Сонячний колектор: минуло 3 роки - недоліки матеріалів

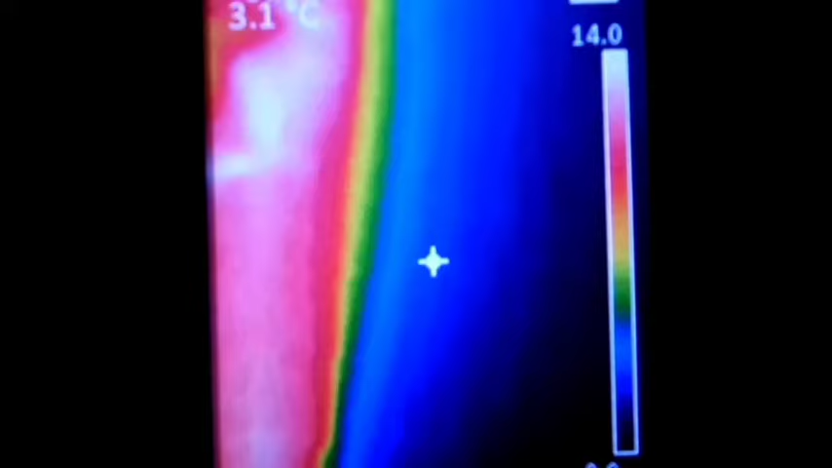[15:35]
Бачите, розгерметизувався він у мене серйозно. Ось, бачите, 17-18 градусів навіть. Це немало.
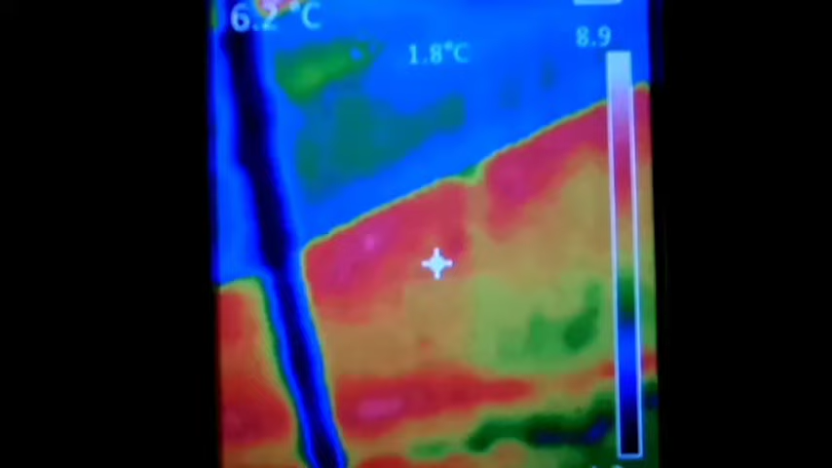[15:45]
Ось ми далі піднімаємося, це ще цей нижній метр, там калібровка відбулася. Пінопласт, на пінопласт я навожу, бачите, ну він холодний, 3 градуса, 3-4.
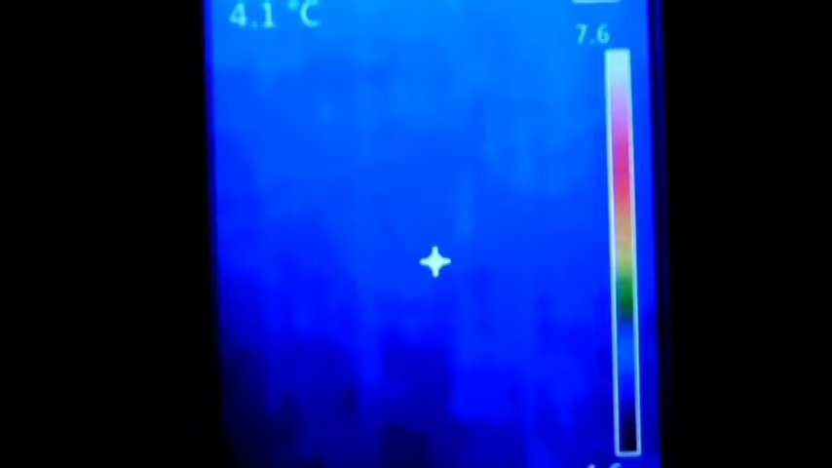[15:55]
On screen: spot 4.1°C
Тепла, хоча ось на стіні мінус 3. Все, я бачите, на стіну перевів мінус 3. Да. От, тут плюс пінопласт, потім ось розділена та шарейка пополам у мене діле, бачите?
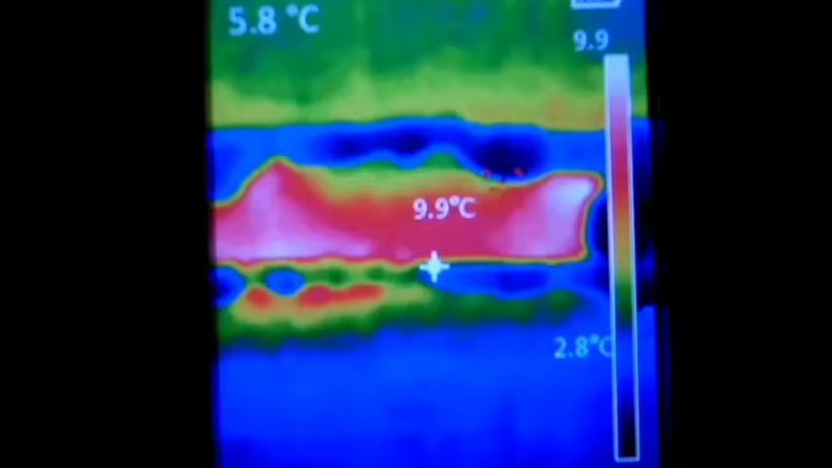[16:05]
Оце темні участки, це піна така позапливала на ту рейку, а сама рейка тепла дерев'яна, тобто дерево, воно поганенько стримує тепло, бачите?
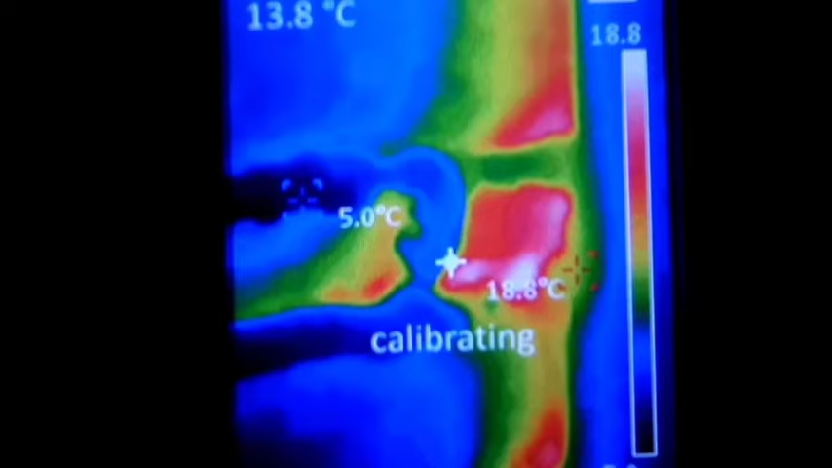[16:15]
І тут уже теж краї, і тут десь видуває знову у мене тепло з колектора, бо я ж кажу, пінопласт цей поотставав. Ай, зовсім нехорошо відбувається.
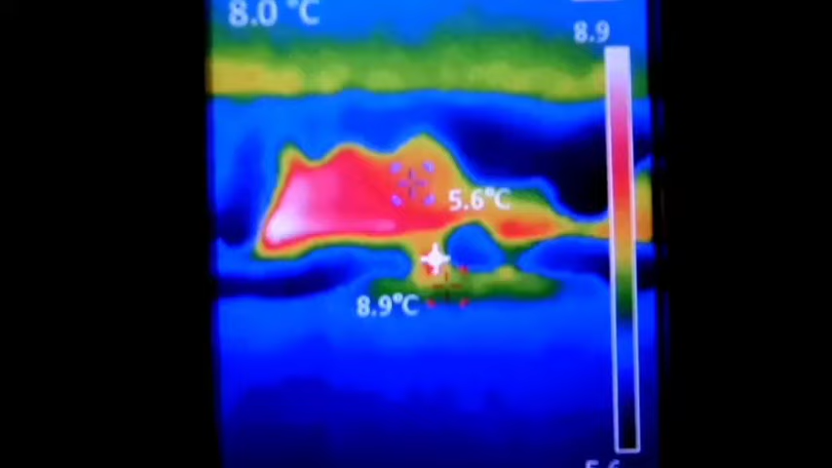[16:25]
Ось, бачите, сама рейка то таке, а то, що воно через щілини дме. Бачите, поутворювалися щілини. І тут дме теплим повітрям.
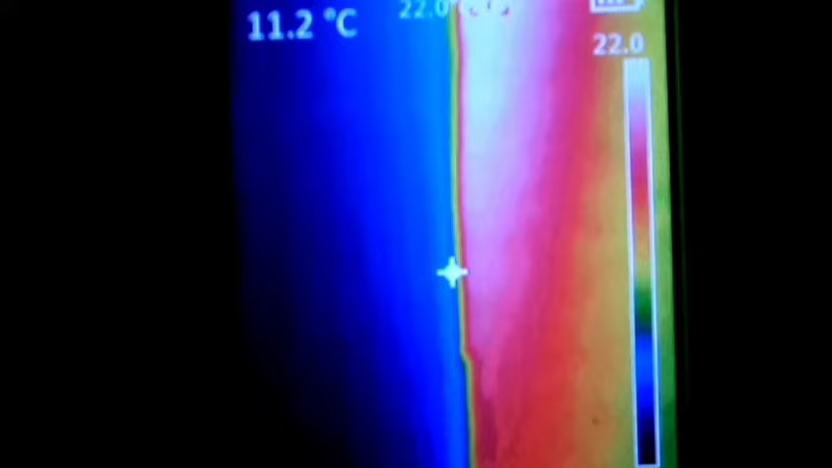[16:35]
On screen: spot 11.2°C
Ось, я піднімаюсь, піднімаюсь. Ну, це сам пінопласт. 10, 12, 14, це ще таке. О, ще вище, вище, вище.
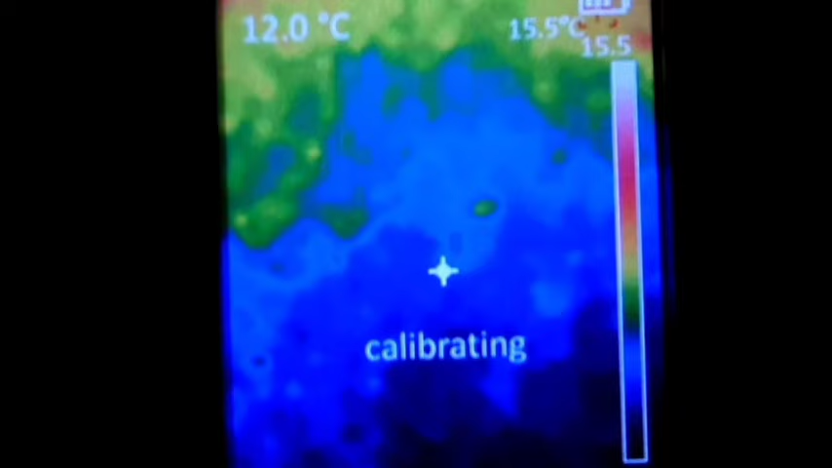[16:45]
On screen: spot 12.0°C
Тут, звісно, вища температура, калібровка. О, ну, тут теж тепловтрати, бачите, які.
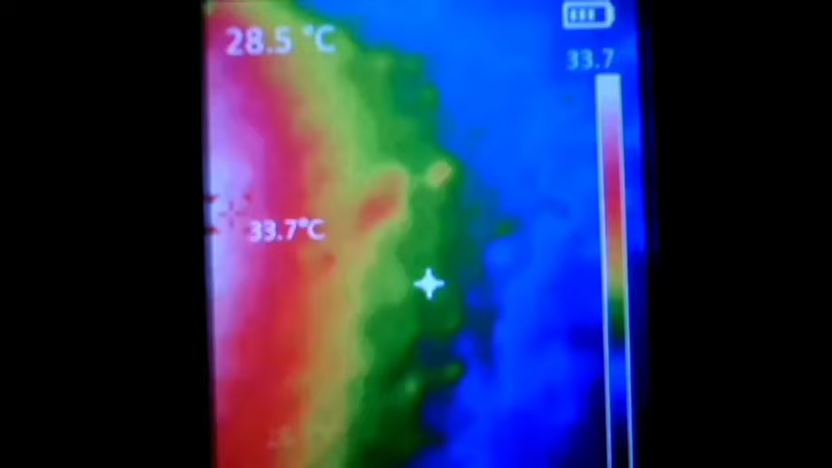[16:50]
On screen: max 33.7°C
Ось, тут десь щось. Уже розгерметизувалось.
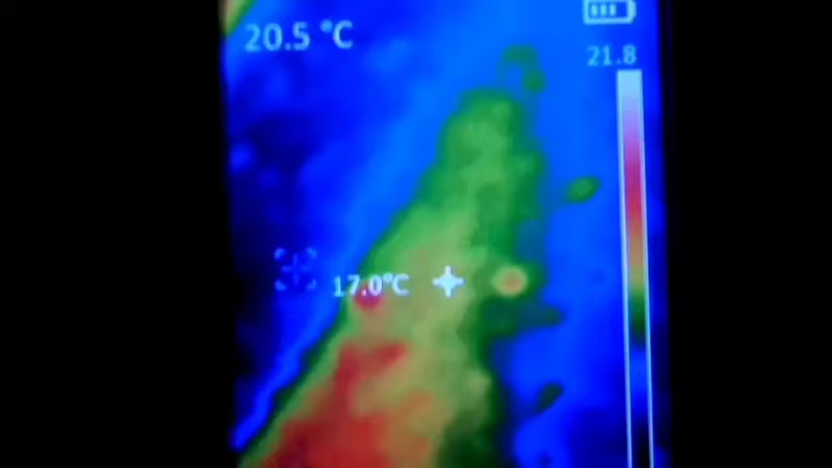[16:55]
Ого, я тут навіть чувствую, як дме теплом. Нічого собі, а де ж воно тут дме? Звідки ж тут така дірка-то? Ай-яй-яй-яй-яй. Да.
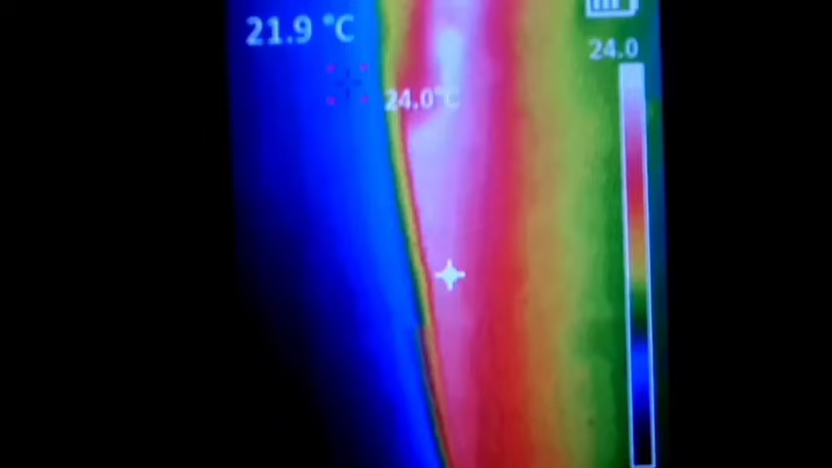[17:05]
On screen: spot 21.9°C
Тут дуже сильно дме теплом. Ось тут з кутка, бачите? Прям дме, і скільки тут?
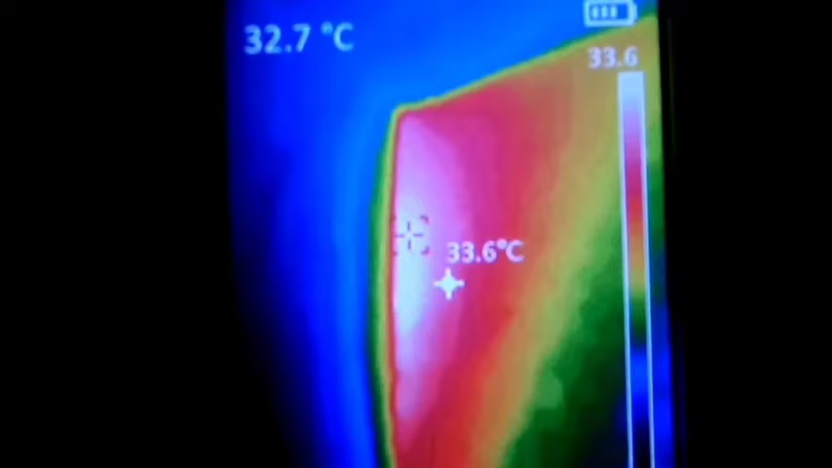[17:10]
On screen: spot 32.7°C, max 33.6°C
30. Ого, ну це ж, бачите, такі тепловтрати. Не знаю.
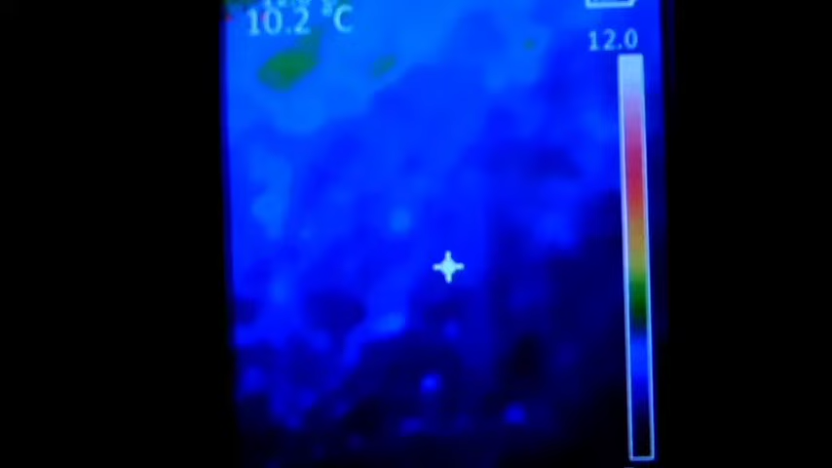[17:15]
On screen: spot 10.2°C
Це або це та бутилка, те, що ви бачили, ось вона, бачите, заткнута, горлишком вниз торчить.
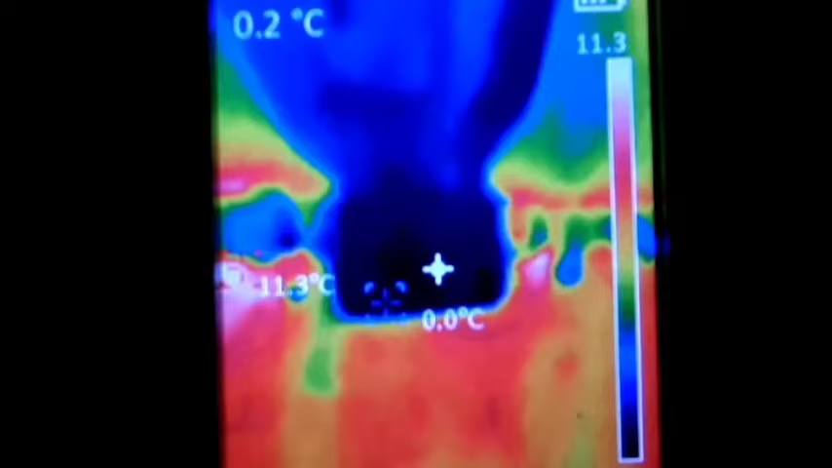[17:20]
Бутилка холодна, а це самий гарячий, оцей тройник такий вниз направлений, що виходить вже з колектора.
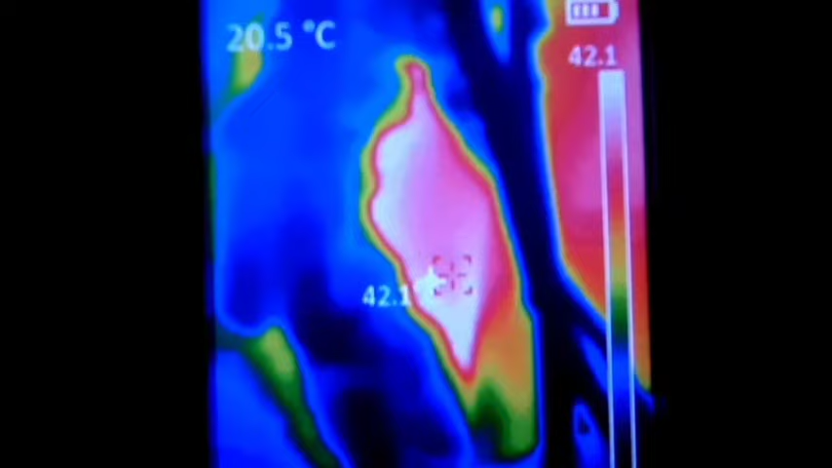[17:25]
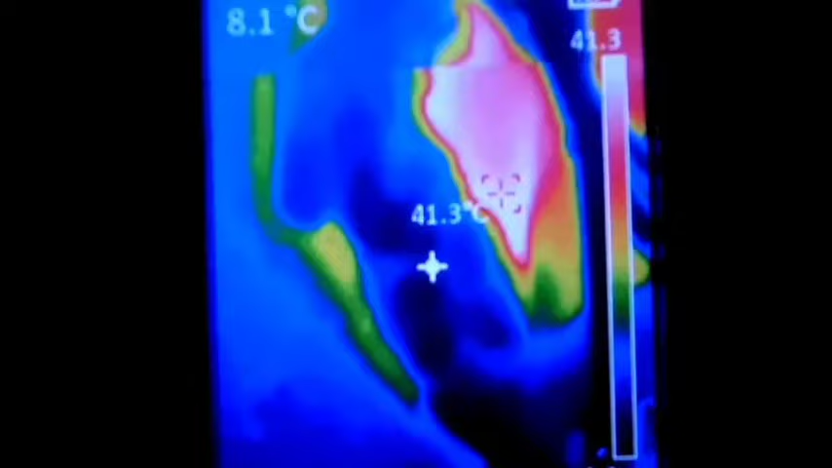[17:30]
От, оце піна така, темна кайомочка, і оцей тройник у мене теж геть не втеплений, ось саме гаряча температура 45, навіть, бачите, 45 градусів.
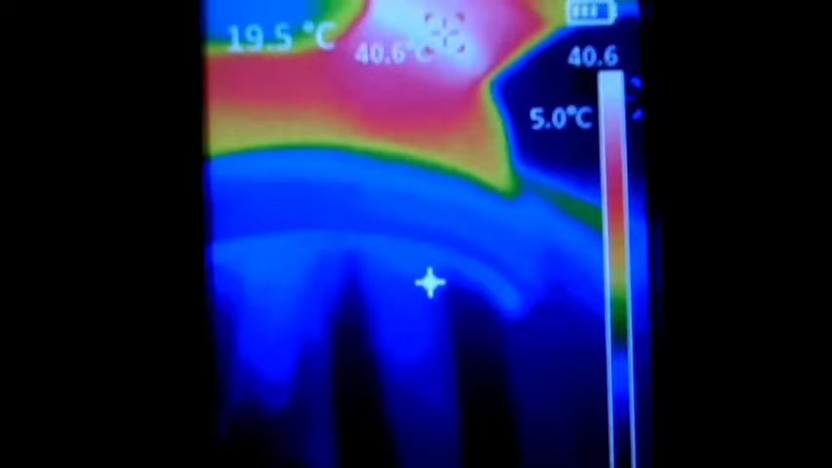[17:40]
On screen: max 40.6°C
Да, ну, там з колектора зараз там... Все, моя рука навіть холодніша. Ну да.